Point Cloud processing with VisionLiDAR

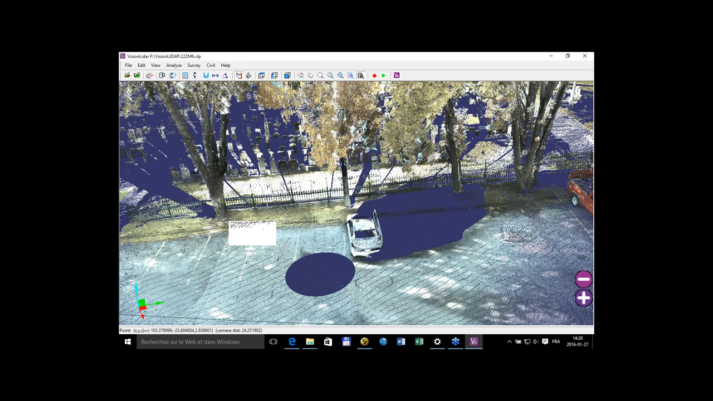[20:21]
So now I'll just set those points, I don't want them in my particular data over here. So I can pick point, I can create alignments and work with alignments.
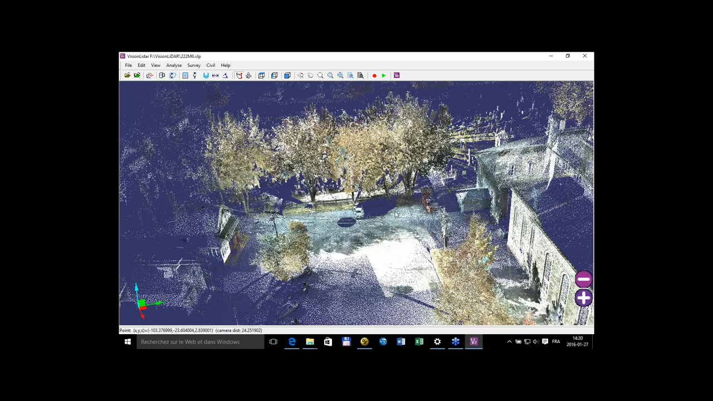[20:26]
So if I open my alignment window over here,
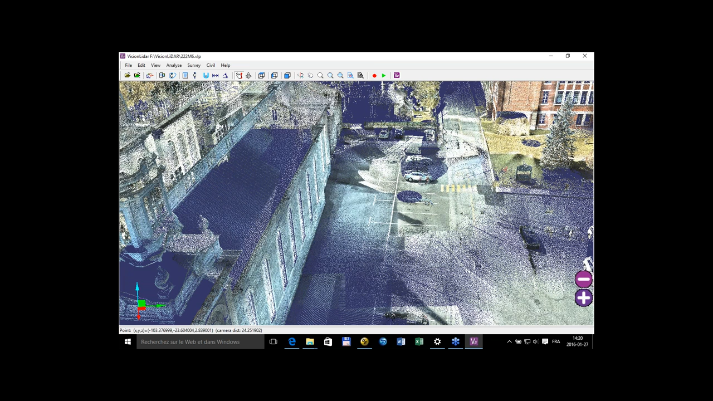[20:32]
I can manage to have an alignment with an horizontal
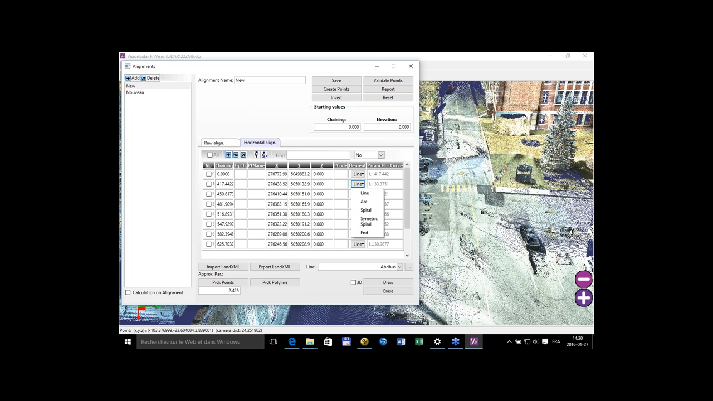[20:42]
horizontal plane, we can add arcs, spirals, symmetric spirals, and such within it. So I can draw it in 3D, and it will be aligned over here,
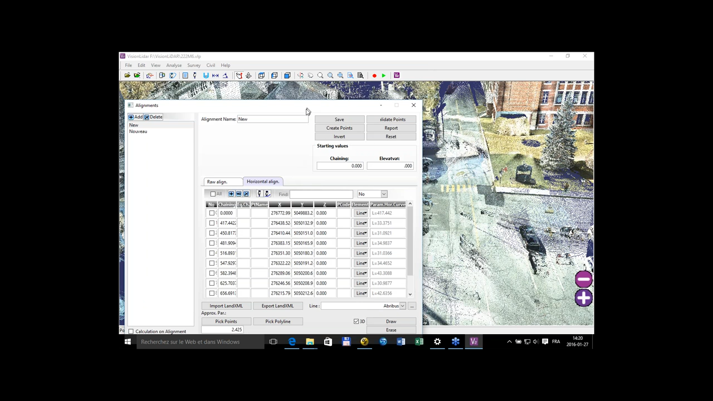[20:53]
which we see better if I put it in intensity.
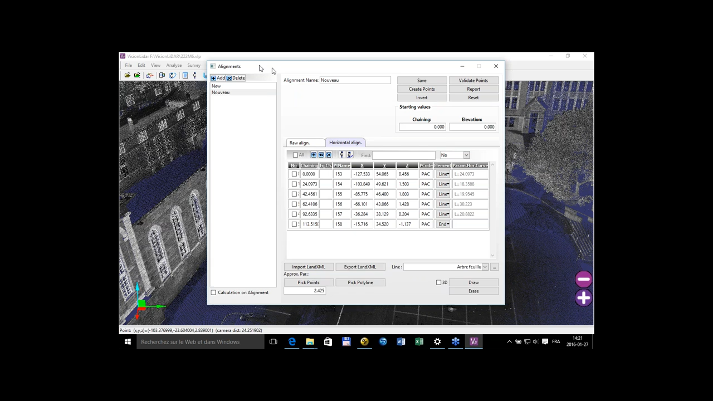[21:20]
I'll just draw it in 3D,
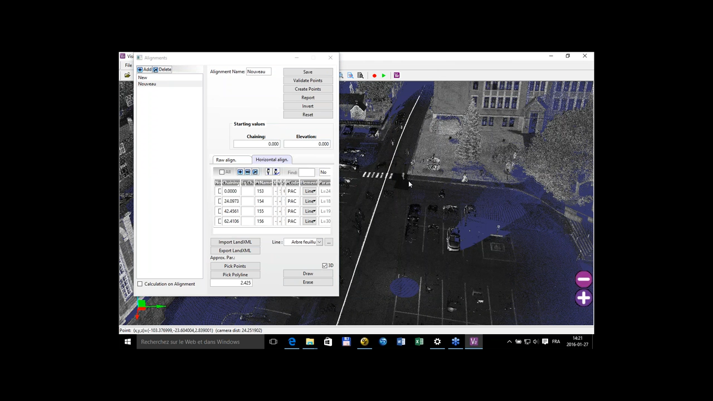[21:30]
and it's this one over here, and I can just make calculations on that alignment to have the offset of a point from that alignment,
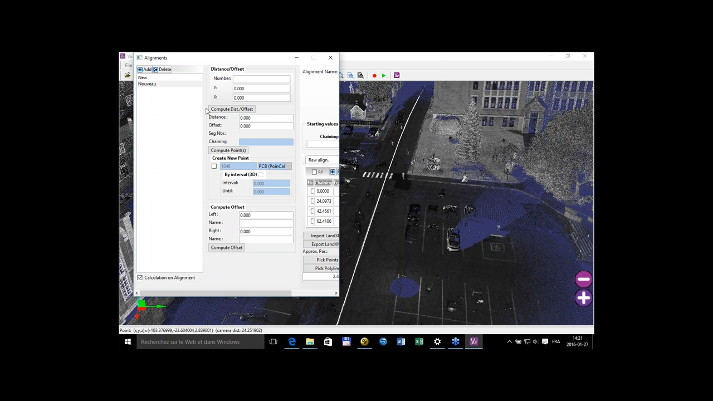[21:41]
the distance in the offset. I can create points from that alignment over here if I want also to better view my file.
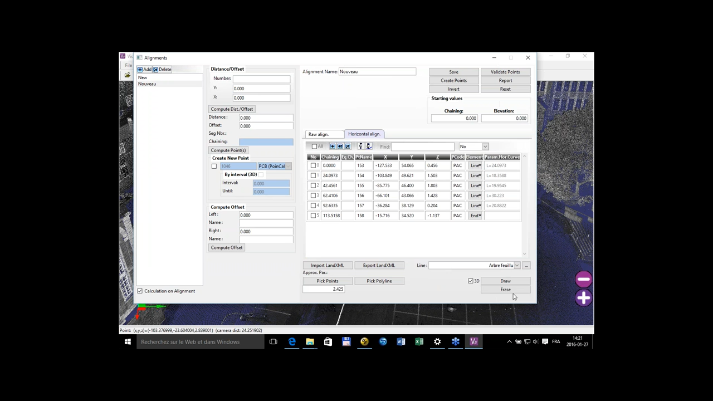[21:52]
So there is a lot that can be done with the alignments over here. What we can do also is one of our
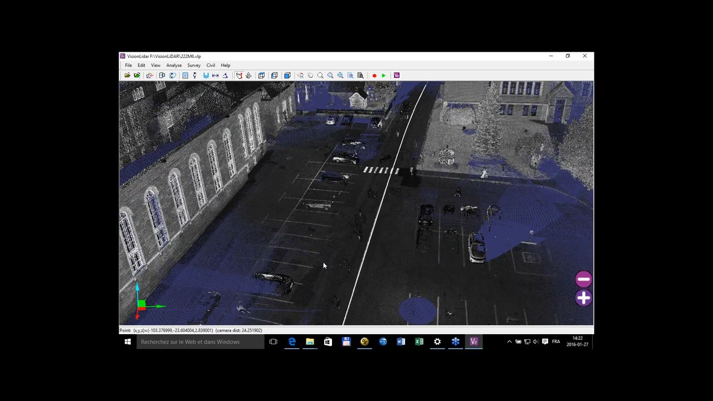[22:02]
automatization that was done in the surveying is the edge detector or the sidewalk detection.
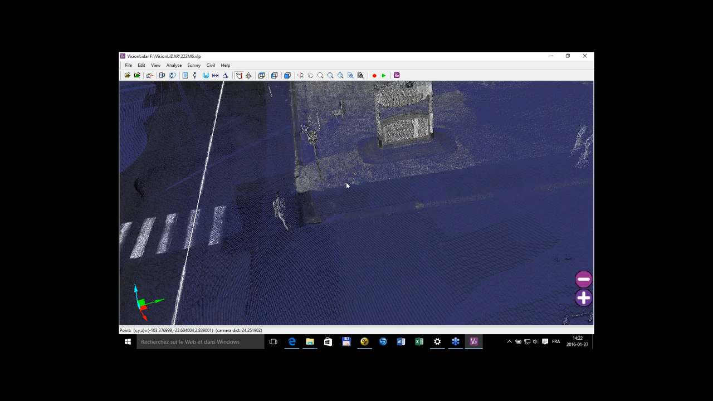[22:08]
And what it does is that
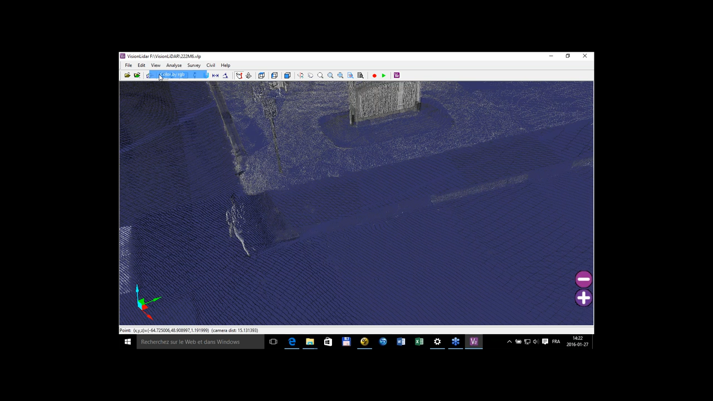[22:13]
I want to numerize this little sidewalk over here. I take the horizontal edge, pick my two points like that,
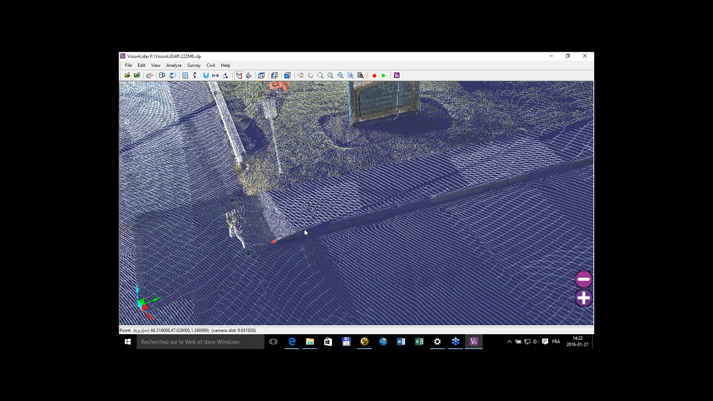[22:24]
and once I put the start button, it will generate ...
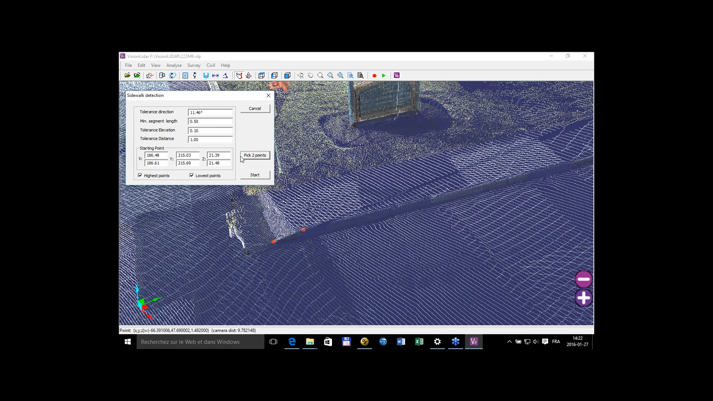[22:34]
My two points ...
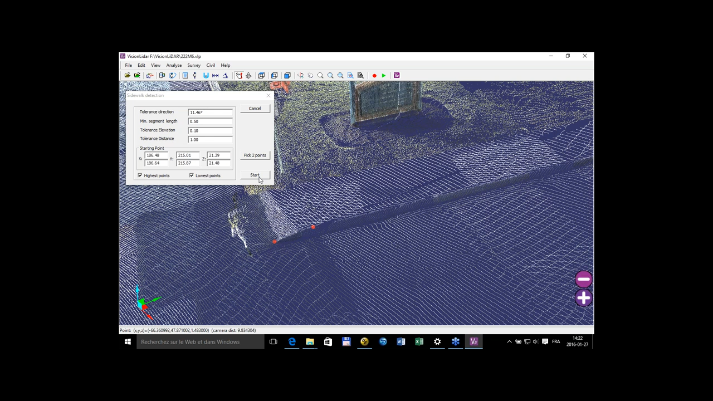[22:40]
Sorry for that.
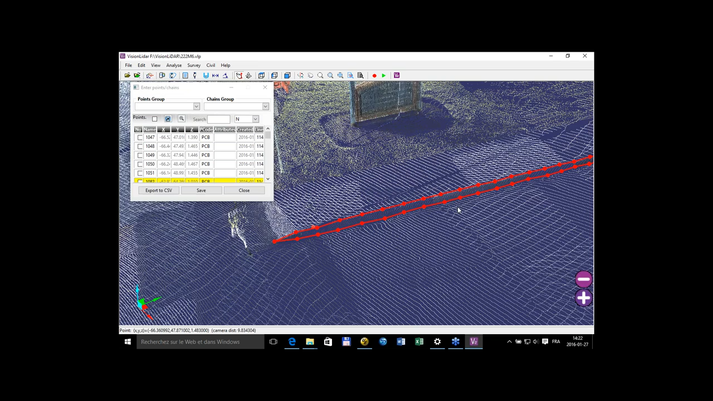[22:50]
So once I set the good parameters,
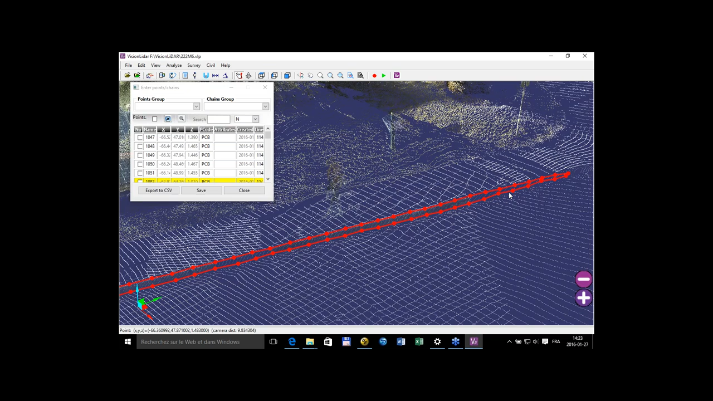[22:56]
it will create my line work of the sidewalk like this automatically. And I put points at every two feet, about every two feet over here, and all of these can be,
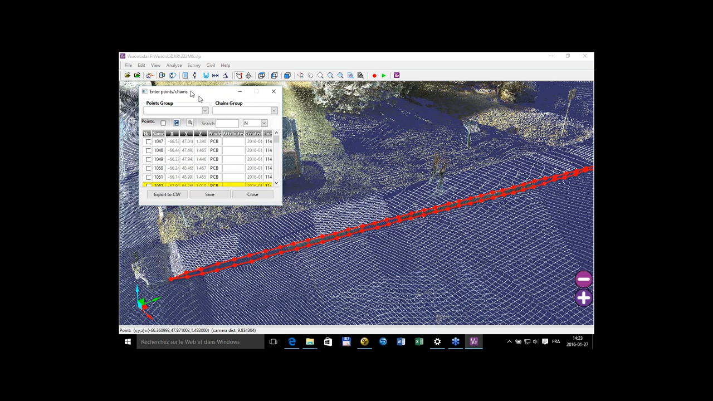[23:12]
these parameters can be settled as well. Another useful tool is also to detect cylinder,
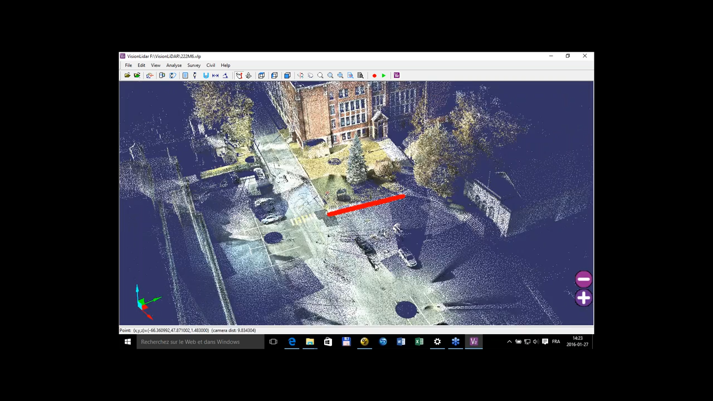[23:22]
which is kind of great if you want to have the center of a bilar or a pole like this one over here.
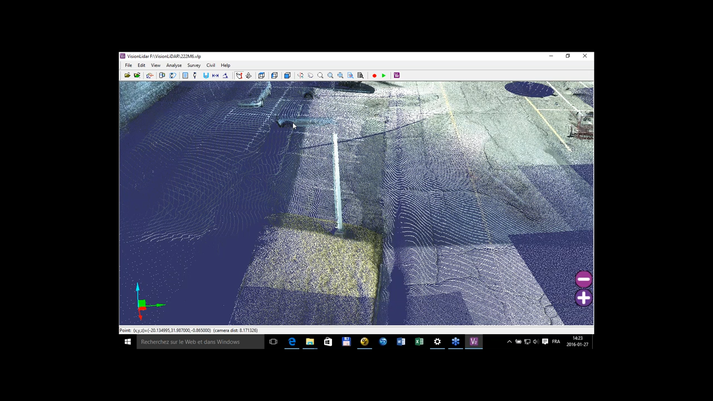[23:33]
So once I take the detection, cylinder detection over here, it's linked with the last one. And if I take my point over here, it will give me,
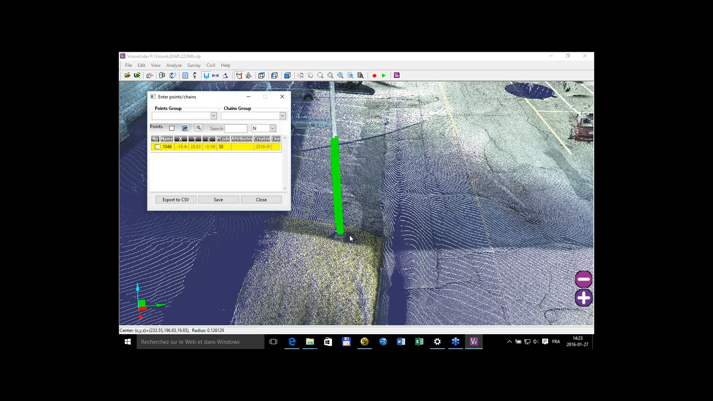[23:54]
in green, the aspect of the cylinder over here.
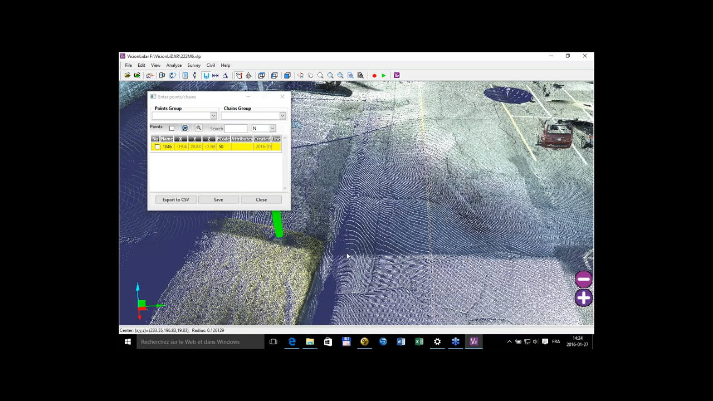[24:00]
And there will be blue points at the base of the cylinder, and that's the point that will be kept.
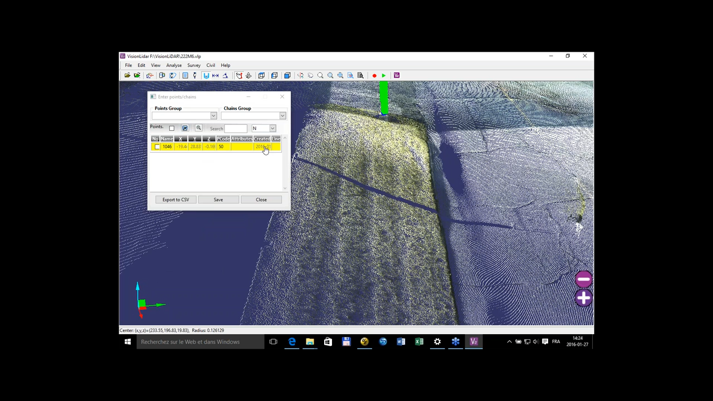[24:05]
So in the center of the pole, at the ground level, there will be a point created.
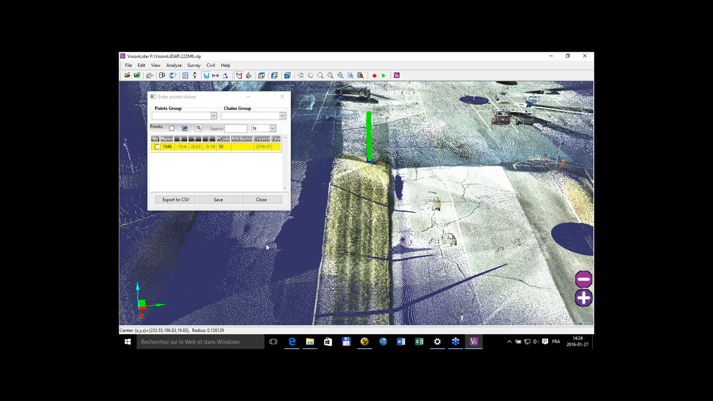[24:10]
It works with poles, but it also ...